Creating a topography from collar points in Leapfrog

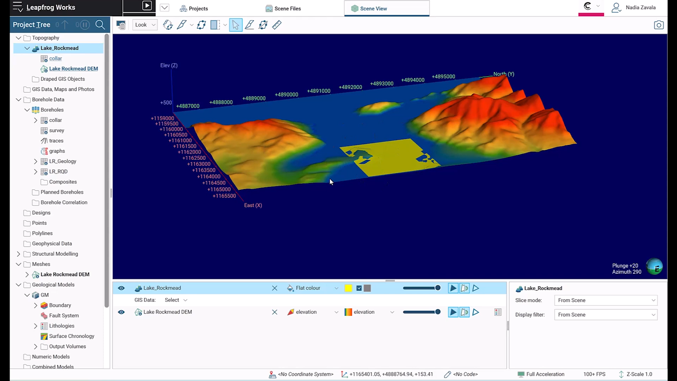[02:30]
you can go ahead to the topography folder, right click on the color and then remove that topography. And you will only have now the DEM that we brought in afterwards.
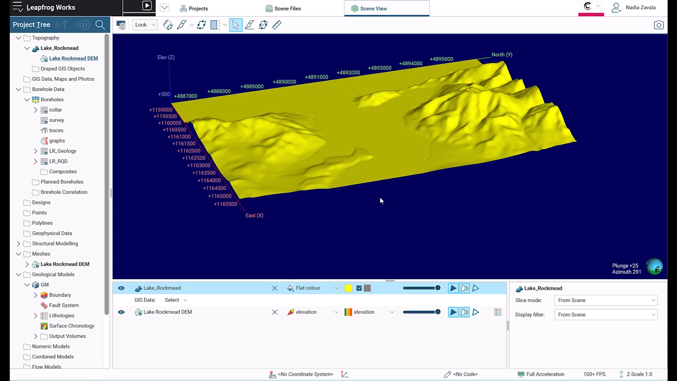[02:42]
You will need to connect it to the topography and build the topography. Thank you so much. For VEA. I am going to start off.